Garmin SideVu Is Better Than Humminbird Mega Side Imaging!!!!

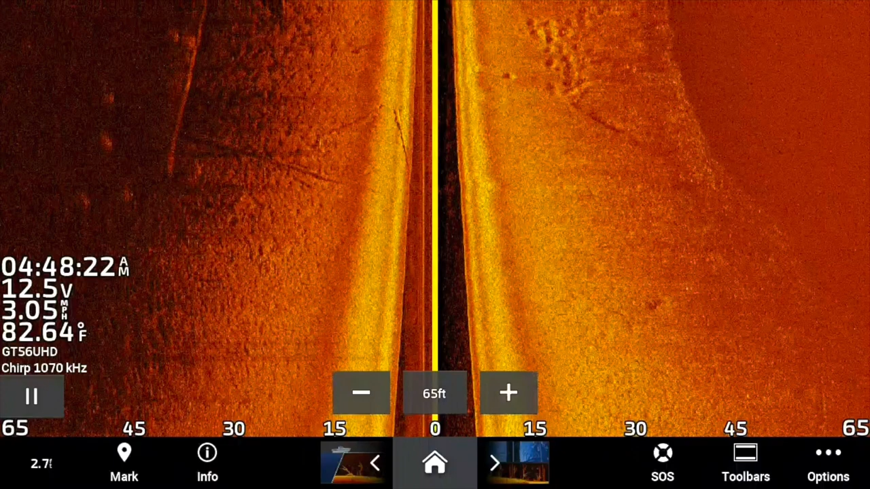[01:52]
On screen: water 82.64°F, speed 3.05 mph
All right. So what I am is I'm in a pretty shallow water and, and I've taken the, the Humminbirds because I did some lessons on the water and I went side by side and went down some of these same things and then showed my clients. Um, they would get in my boat and take a ride. And after seeing this, even on every one of them that had the Humminbird, a mega image, mega side imaging, none of them were as impressed as they were.
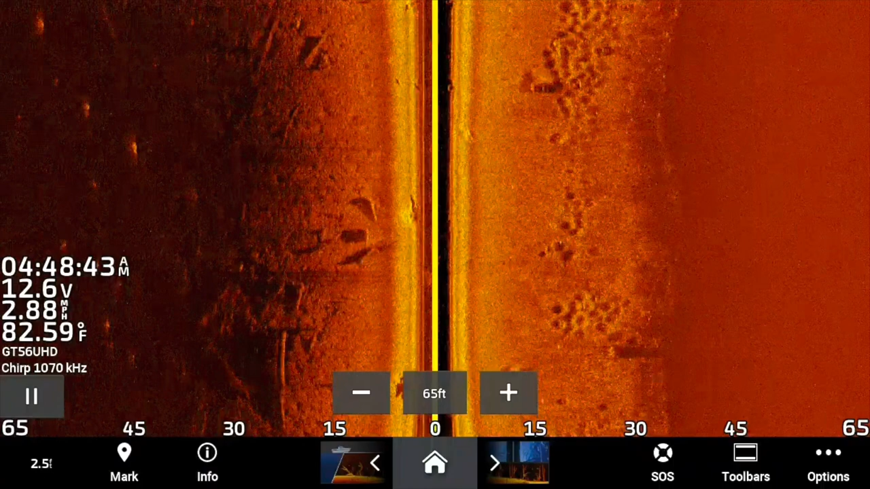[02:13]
On screen: water 82.59°F, speed 2.88 mph
I mean, we're looking at these, look at these brim beds on the right side of the screen there. And I'm not even zoomed in as far as it could be.
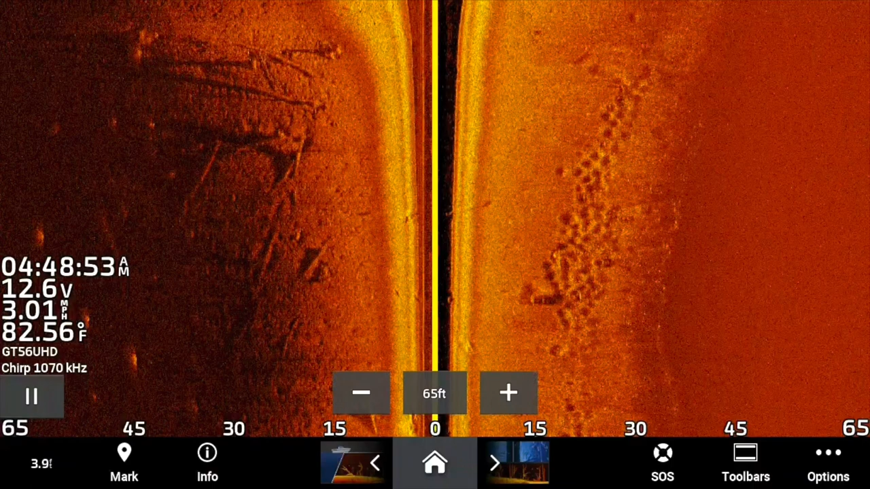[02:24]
On screen: water 82.56°F, speed 3.01 mph
I'm just, you know, I'm out there at 65 feet, um, because I'm just not going to switch it back and forth. That's just pretty much my standard is about 60, 55, 60 feet, something like that.
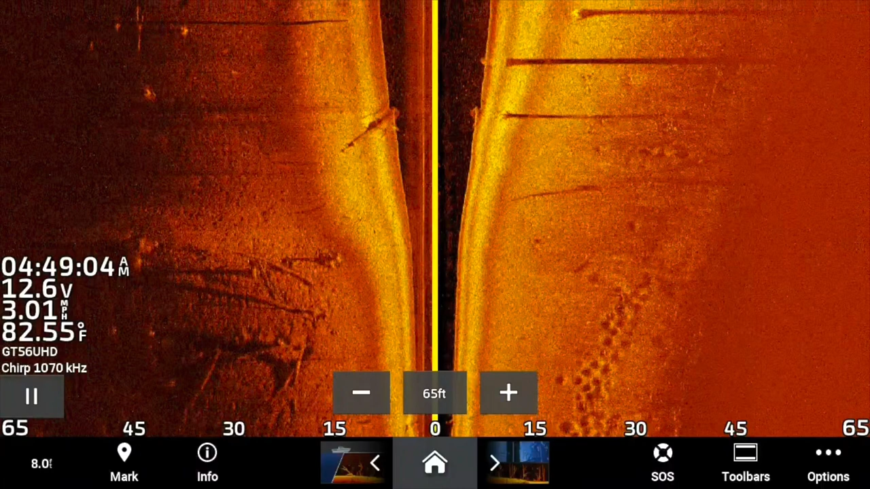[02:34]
On screen: water 82.55°F, speed 3.01 mph
But in each of those brim beds, you can actually see bread, uh, brim in each bed. Um, and when I would go by with the same mega side imaging Humminbirds, we could not see the brim of the beds. I mean, we can make out the beds. Don't get me wrong. Humminbird has a fine side imaging,
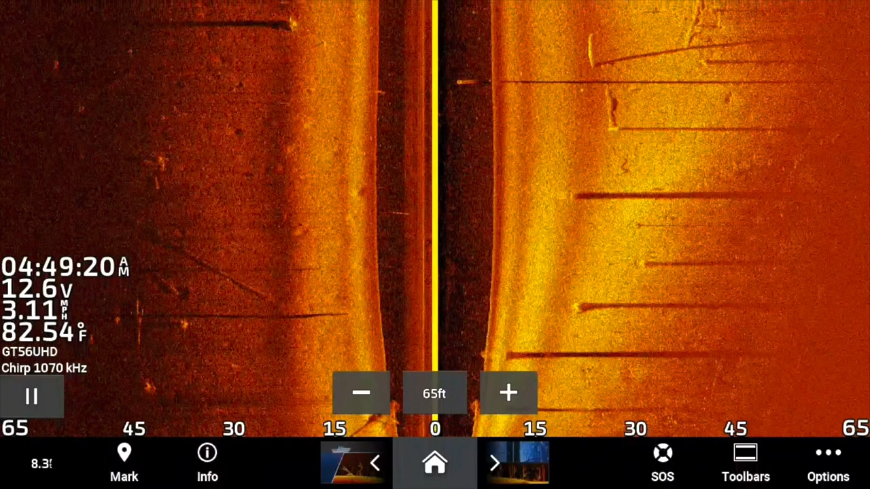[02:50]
On screen: water 82.54°F, speed 3.11 mph
but when you would go by each of these spots, you would not see the brim in the beds. You would not see, and, um, you would not see the detail and the sharpness of those beds. And like, I mean, there's a lot of timber here. I mean, some of these beds are literally on the bank. I mean, with very little minimum, eight, 10 inches of water covering them, you're not getting the same and not getting the same detail. Now I know some people say, well, it's the boat setup. Well, I've done it on several boats because I've done quite a few classes over
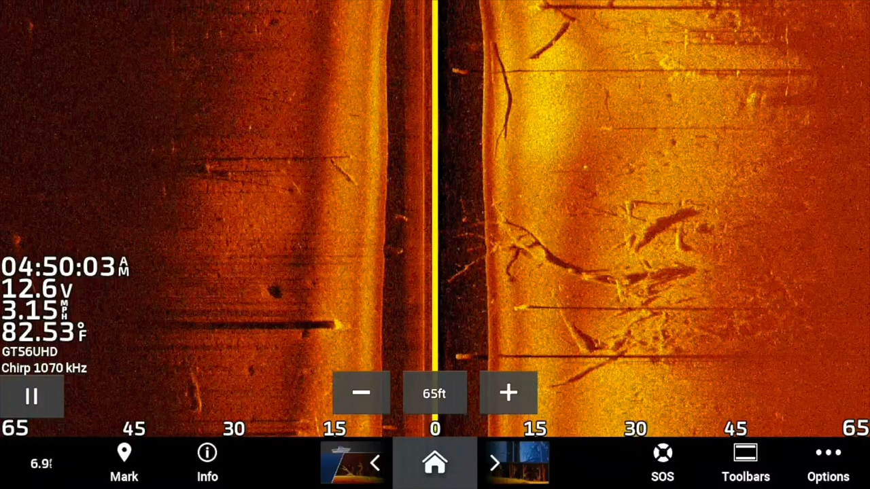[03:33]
On screen: water 82.53°F, speed 3.15 mph
at Lake Fork and just going through the same areas. The detail is not even close. I mean, look at that timber right there, beautiful lay downs and stuff. It just shows you also why Lake Fork is such an amazing, amazing big bass fishery. Um, we had a wonderful time over there, but look at that, look right there at that brim. I mean, that is amazing. Look at that brim bed. Beautiful.
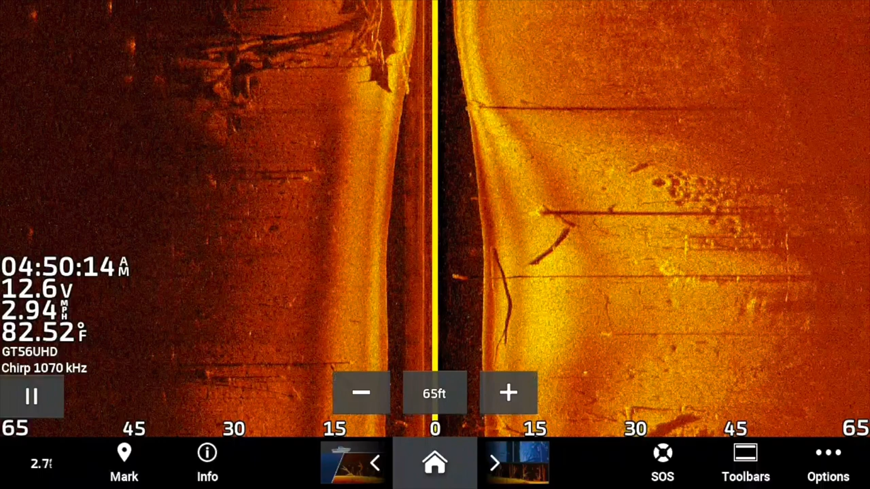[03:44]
On screen: water 82.52°F, speed 2.94 mph
You can actually see the brim in each of the beds. I'm telling you what, I am more and more impressed. Um, the 54 is amazing. The 56 is good.
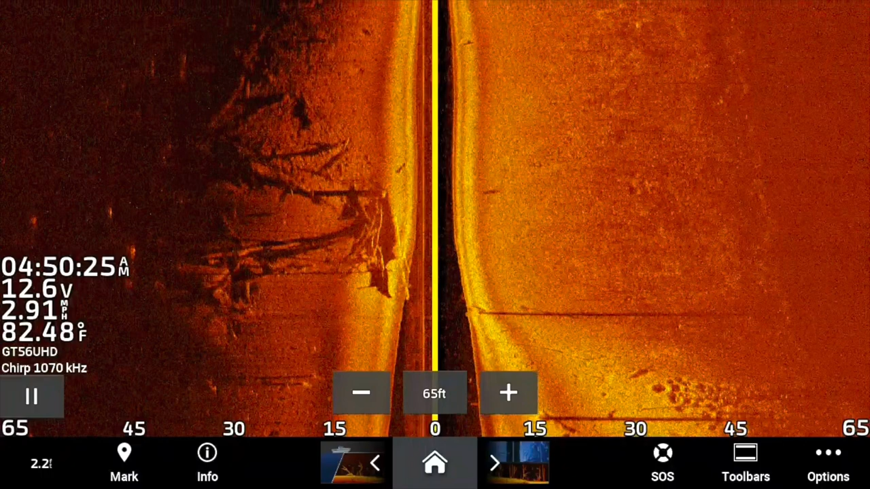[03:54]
On screen: water 82.48°F, speed 2.91 mph
I still believe the 54 is better, but I just have the 56 on the back of my boat.